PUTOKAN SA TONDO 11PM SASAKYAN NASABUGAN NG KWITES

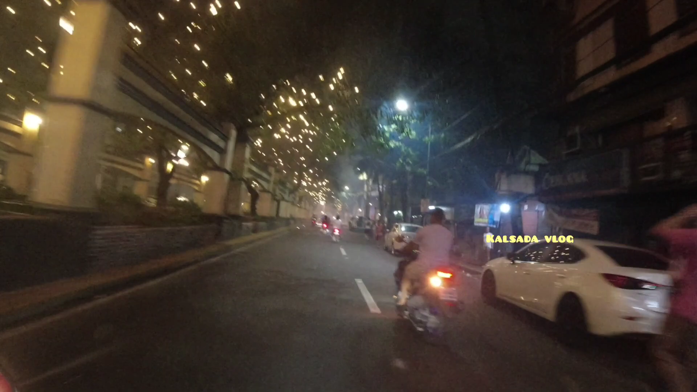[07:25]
So yun, at dito na tayo sa may Franco. Dito sa ating bahay.
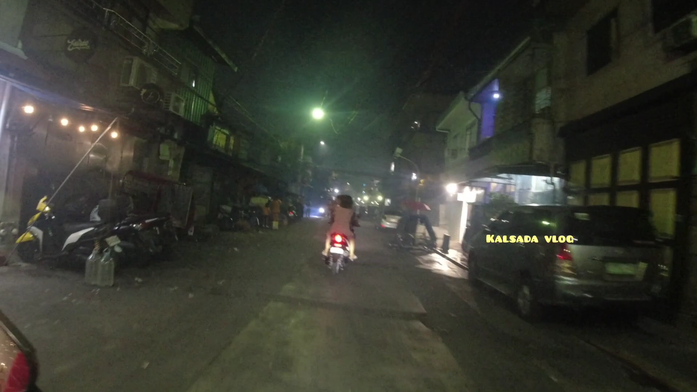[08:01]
Sobrang laki. Talagang tingnan nyo yung ano, grabe eh.